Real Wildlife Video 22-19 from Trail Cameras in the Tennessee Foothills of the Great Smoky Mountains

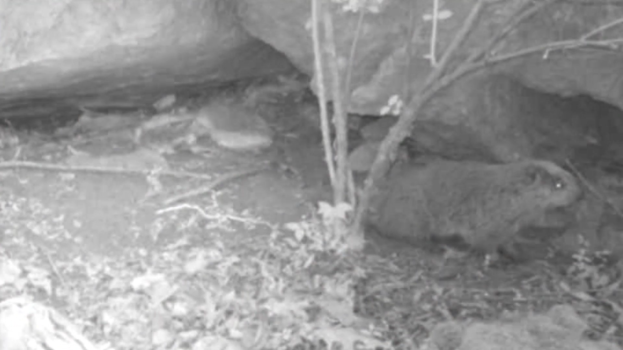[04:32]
He couldn't get it late in the evening. He could see him out moving around. Poor dark. That's all I caught of daylight. Come dark at the old rock.
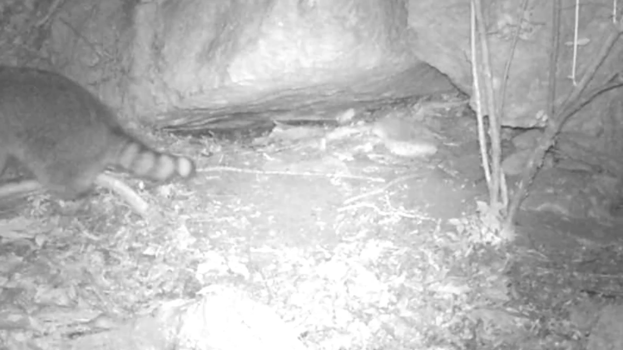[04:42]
Old coon moving through. Making his rounds. seeing what he can get into. Now here is an old skunk.
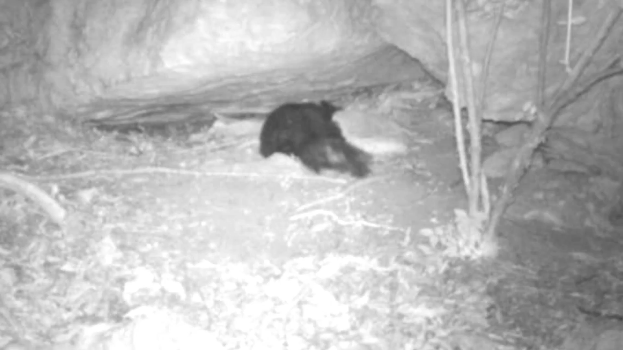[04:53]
This is old Cottontop. I haven't seen him in a month or so. He's back.
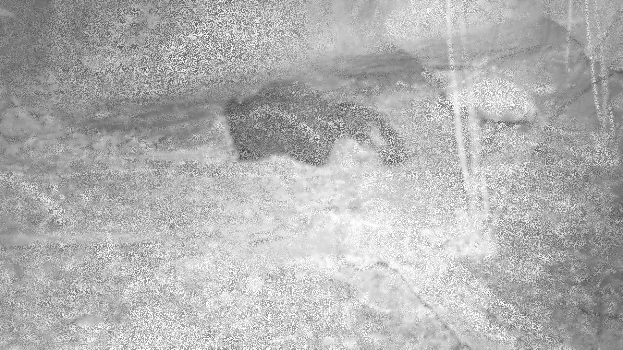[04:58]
And old possum. He's out playing in the bushes and hedges. I believe he cleans himself a lot too. Gets ticks off of him. Here he is on moving on through.
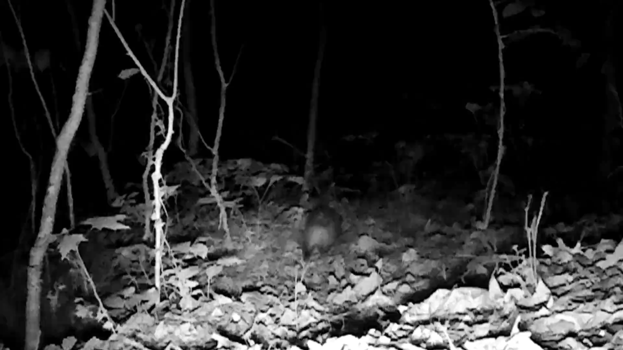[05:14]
Now he's down at the scent tree.
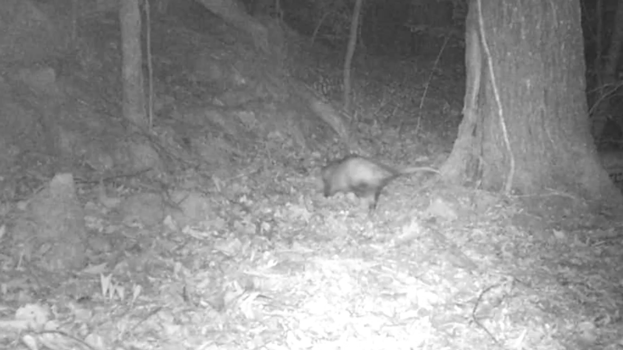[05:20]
Just below the rock motel. I guess he's going home. And there's old Cottontop again. Mows him through.
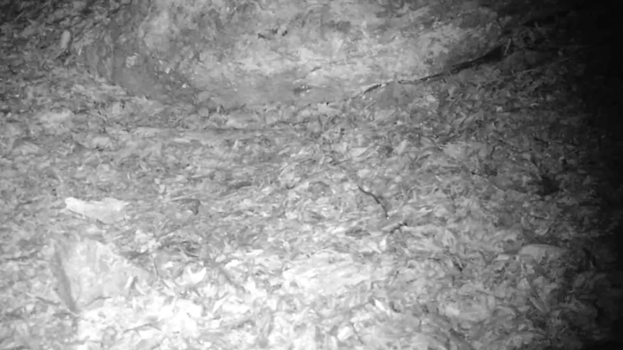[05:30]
Hadn't seen him in a while. Hope of course the old coon's out. He has to stop by.
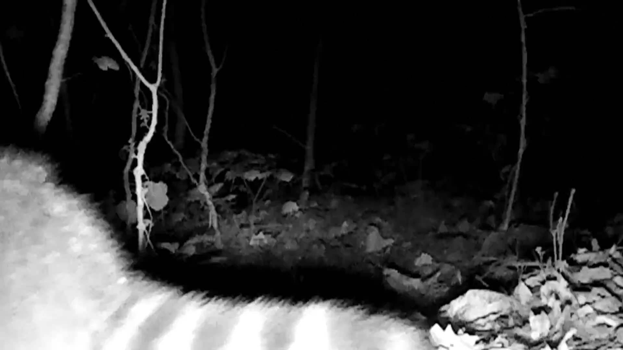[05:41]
And we know where they're headed.
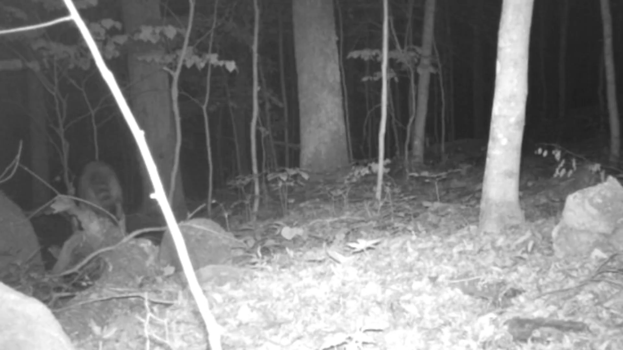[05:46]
Coming off the ridge to the pond.
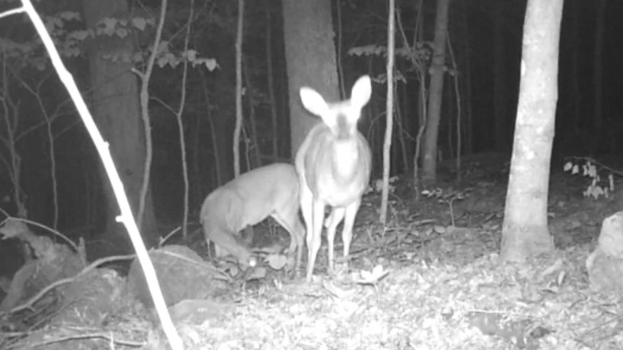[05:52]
There's the old deer on this ridge. Moseying around. That one looks heavy, don't you? In a couple of weeks, them ponds will drop. Two or three weeks. I hope the coyotes here don't get them. Here's that three-legged coyote moving through. I wish he'd get some imperial cats is what I wish.
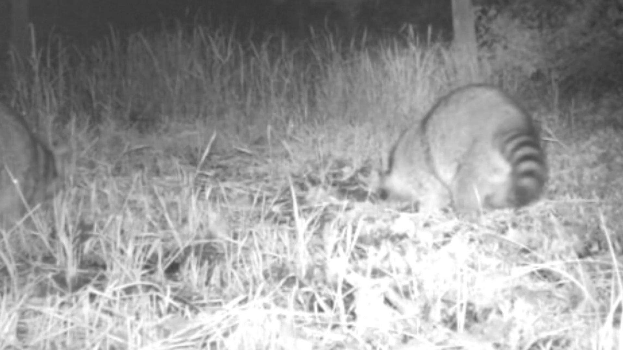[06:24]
The old coon's back at the pond, ain't they? The whole family's down there moseying around. Seein' what they can scrounge up. They stay there all night long, digging around this pond. Frogs, eggs, grubs, worms, whatever they can get. But they take their turn. The deer's in here too, forging around.
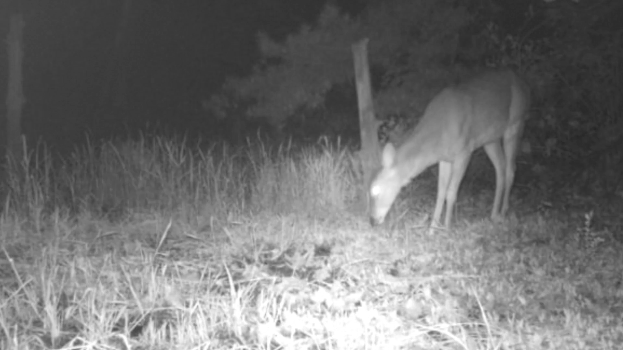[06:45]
They like the green growing around it.
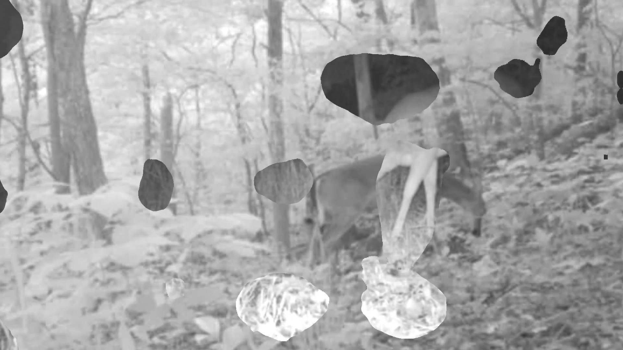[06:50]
Then it come daylight. These old deer are back in these ridges, picking up all this green.
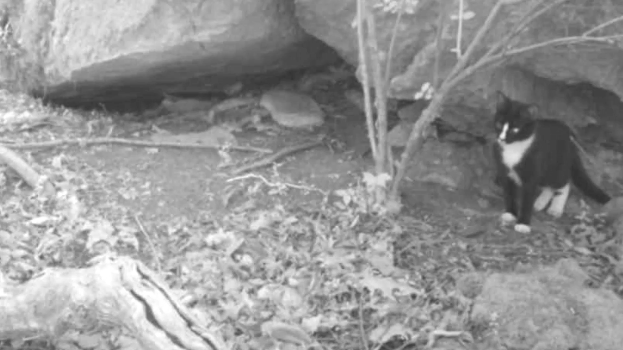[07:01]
And back here at the rock at daylight, there's old Socks. What's he think he's doing at the rock? Now here's another old pearl cat.
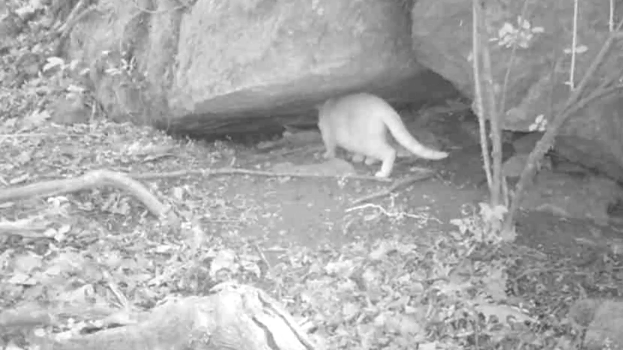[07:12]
He's at the rock nosing around, must smell, doing some hunting. Now he don't want what's in there. There's about three families of different animals in there. And I don't believe he like what he finds in there.